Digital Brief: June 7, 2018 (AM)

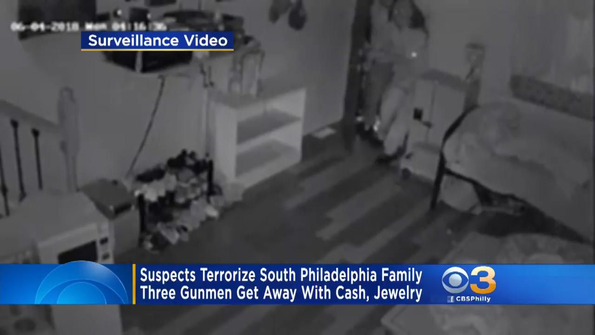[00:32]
This all happened around midnight Sunday when three suspects barged into a home on the 2500 block of South Marshall Street. The gunman grabbed the 50-year-old homeowner and terrorized his family. The three suspects then got away with cash and jewelry. If you recognize anything about these suspects, please give police a call.